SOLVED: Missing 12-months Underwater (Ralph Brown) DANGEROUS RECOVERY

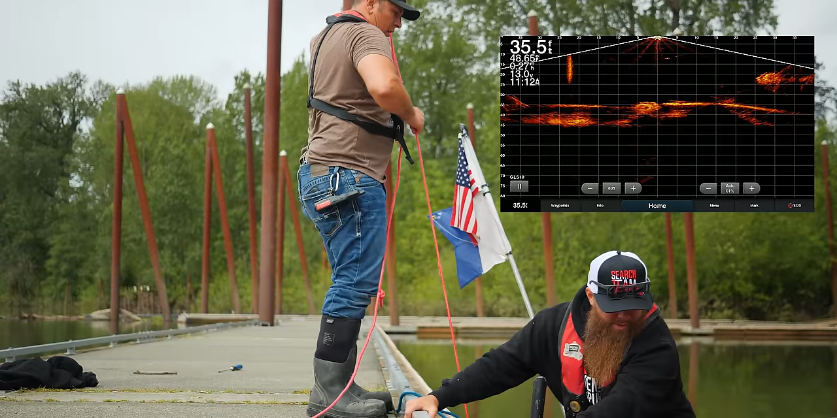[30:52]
On screen: depth 35.5 ft
Yeah. So we're not hitting anything right there. I'm not even seeing your monster magnet. Yeah, because I'm right below you. Okay. See you right there? Yeah, yeah. So which way do I need to go?
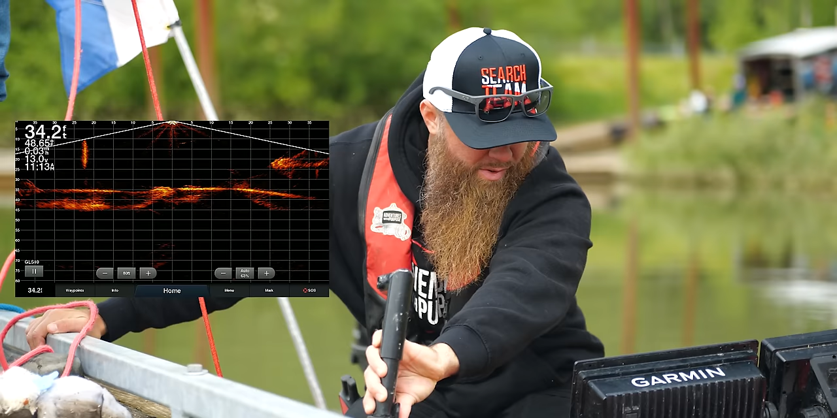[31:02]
So you're past the car. Or where's the car at? No, the car's right there. Where? Wait, on your screen. Right here. That's the car. So I need to come forward a little bit then, right? Yeah. Move your sonar. Oh.
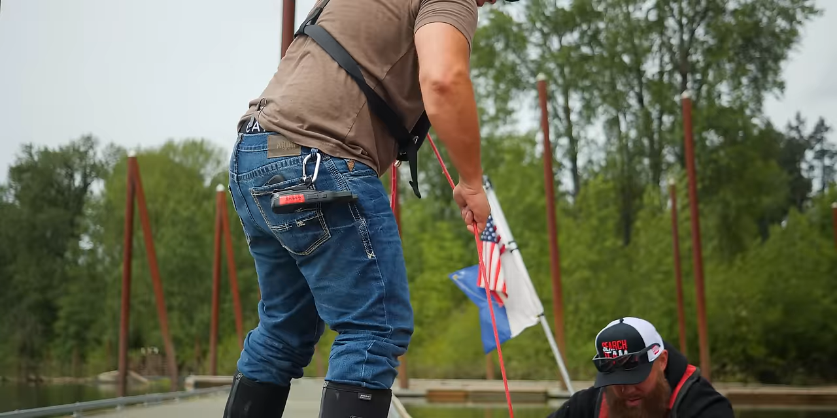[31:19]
Yeah, I mean, it's on this other side of the dock. It's not on this side.
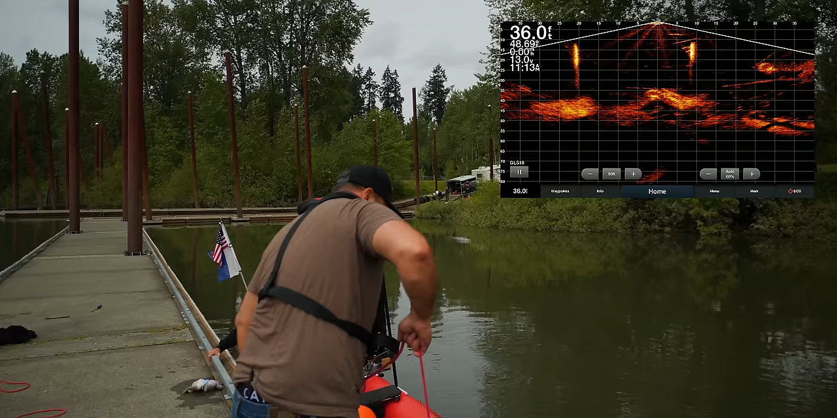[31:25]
On screen: depth 36.0 ft
Yeah, it's right there. Yep. With this knuckle, it is right underneath that knuckle right there.
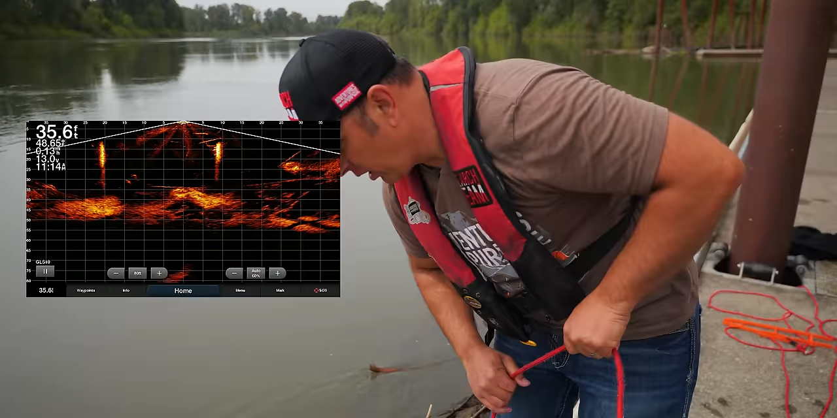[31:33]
Oh, I see it. You're just to the left of it. Just to the left. The current took it almost like you're over it. So take like 5 steps to your right.
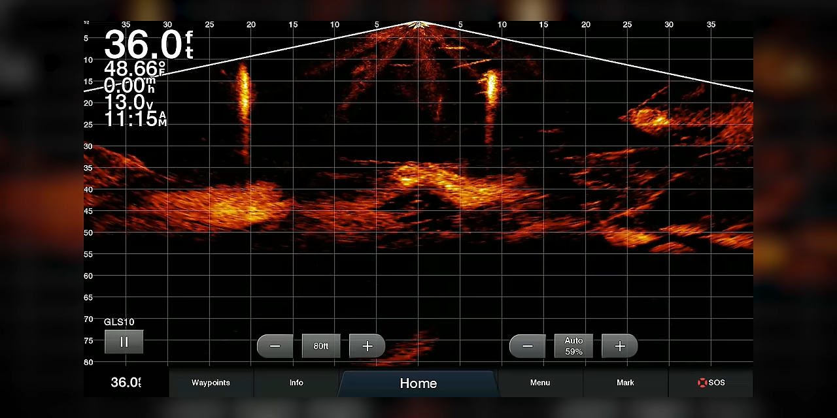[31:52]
On screen: depth 36.0 ft
Yeah, you're on it. You're on it now.
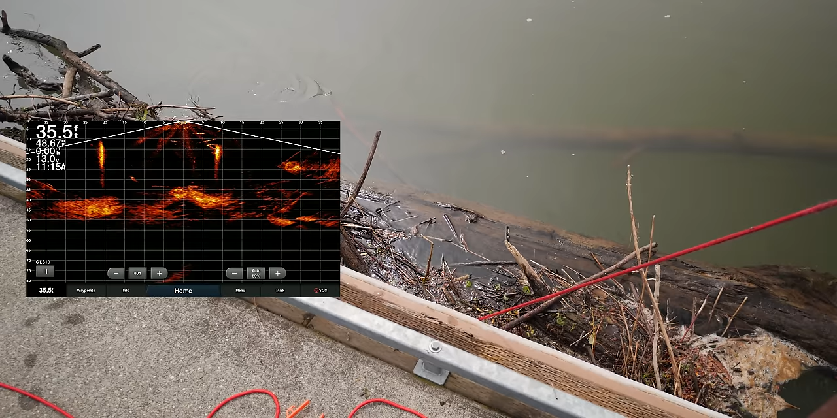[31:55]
Yep, we're on it. Yep, you're on it. I think, hold on. Yep, we're on it. Yeah, you're on the front end, or you're on the end of it. Well, I see it.
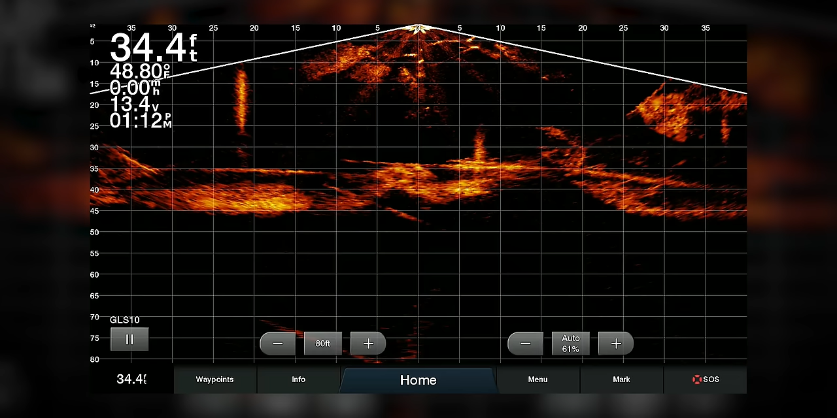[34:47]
On screen: depth 34.4 ft, water 48.80°F, speed 0.00 mph
Still making his way down the pylon, maybe 25 feet.
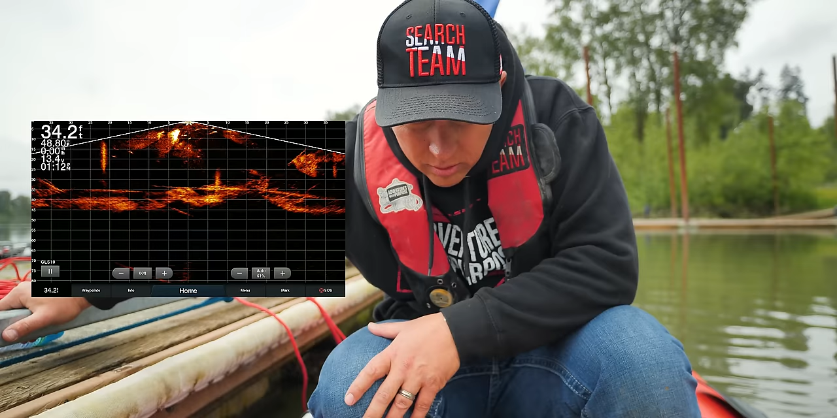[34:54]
So he's still on the pylon, which is good with this current that he's sucked in behind the little eddy on it. He's at 32 feet right now.
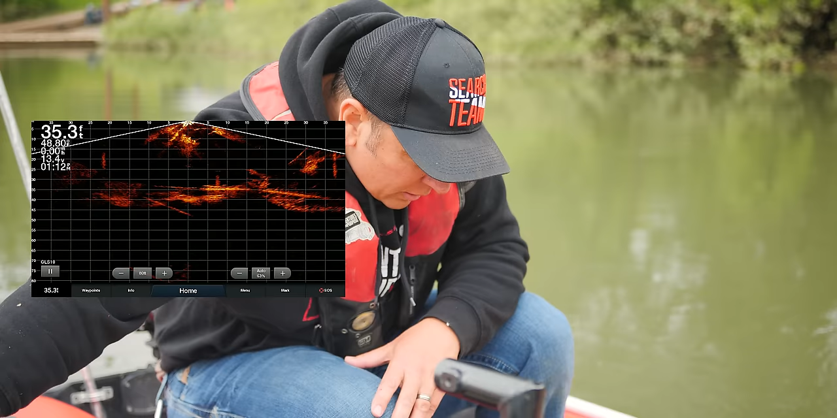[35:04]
Coming up on 35 feet right now. He's kicking really good. Like, I can see him kicking, like, hard. But he's up above some tree logs. He's not gone down below them. So we have, at 35 feet, we have a set of trees that's there. And he's not going below that yet. And the car's at 40 to 45 feet. So he's not broken through 35 feet yet that I see. So I don't know if he's caught on something.
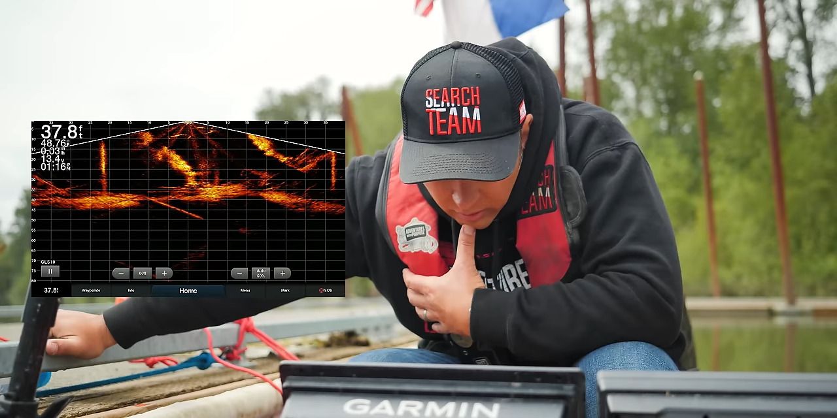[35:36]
Like, I don't see him on the car. I see him at the... Maybe it's just the angle.
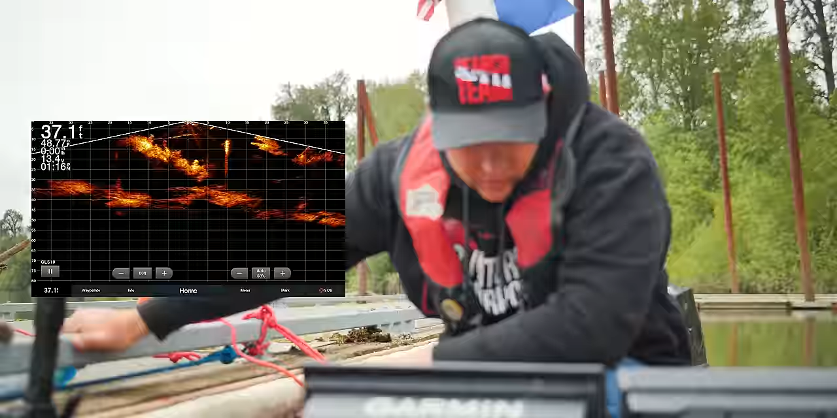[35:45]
At that angle, it looks like he's fine.
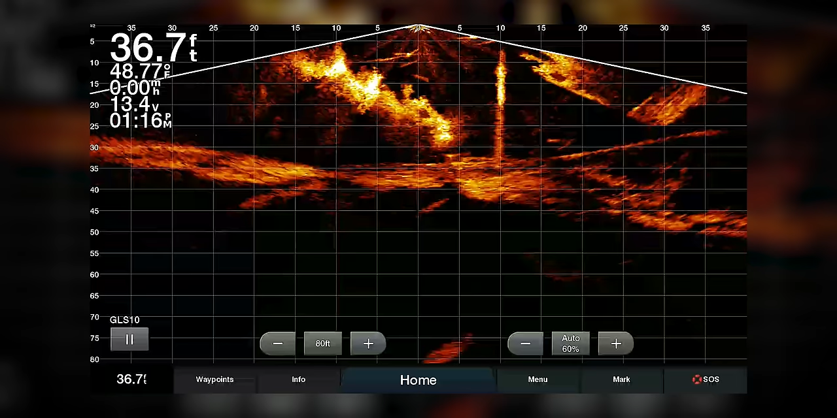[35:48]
On screen: depth 36.7 ft, water 48.77°F
And at this other angle, it looks like he's not.
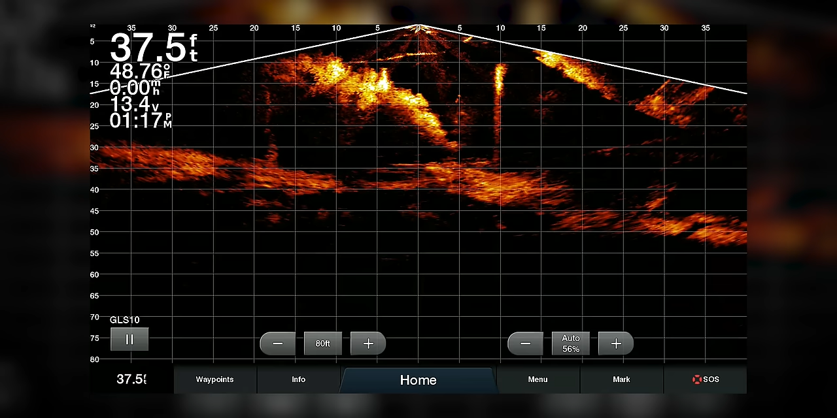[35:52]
On screen: depth 37.5 ft, water 48.76°F
Okay, now he's starting to move.
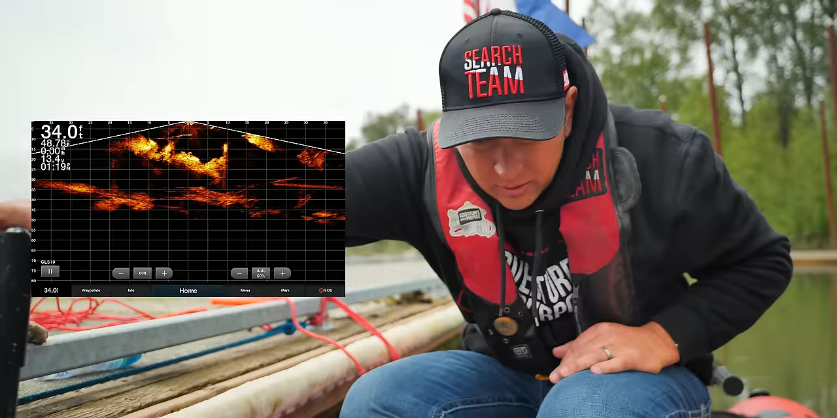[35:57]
So he's about 5 feet off the pylon. Appears to be on the car there.
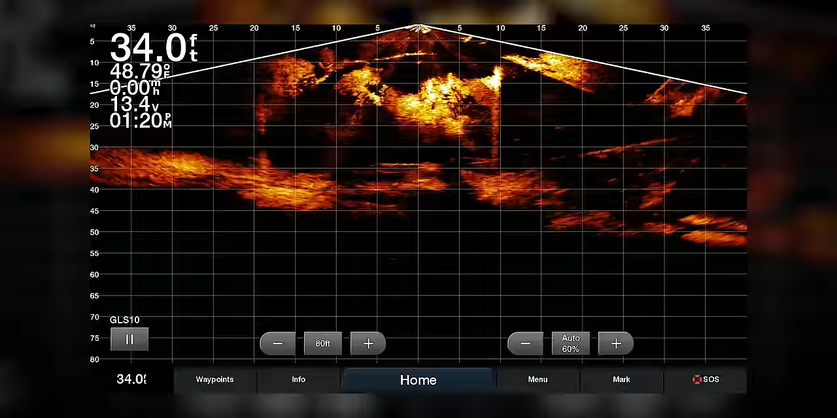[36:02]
On screen: depth 34.0 ft, speed 0.00 mph
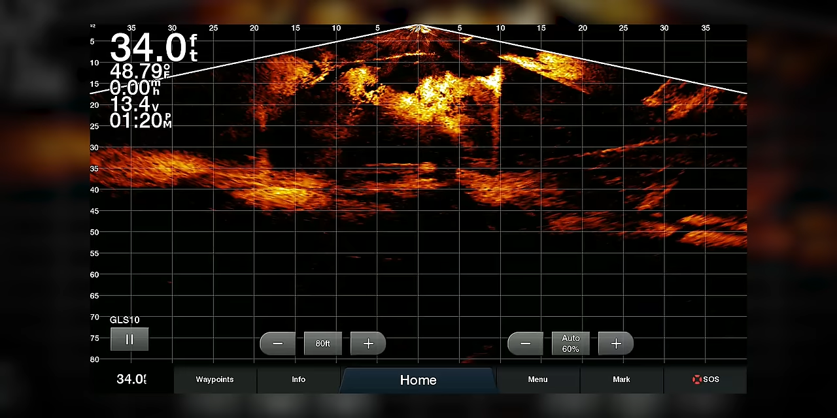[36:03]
On screen: depth 34.0 ft, speed 0.00 mph
Swimming around it, okay. Yeah, he's holding on to it, I can see. So he's facing upstream, he's coming back to the pylon.
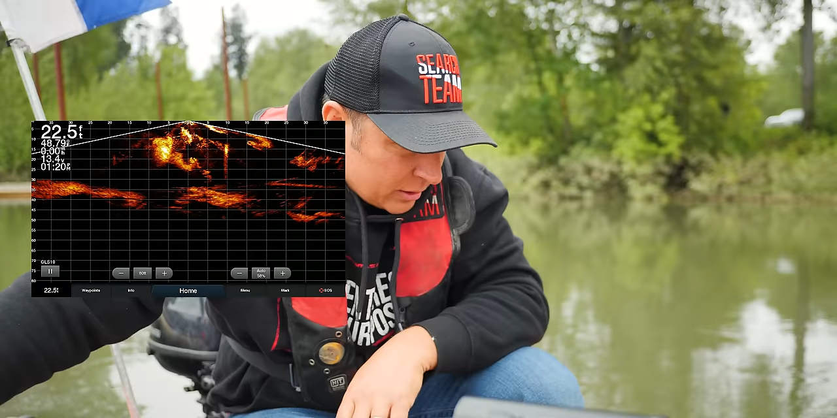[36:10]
Doug is really thorough in, you know, doing his preliminary investigation around the vehicle as well to make sure that, you know, what windows are up, which way is it laying, what's gonna be the best way to rig it and pull it.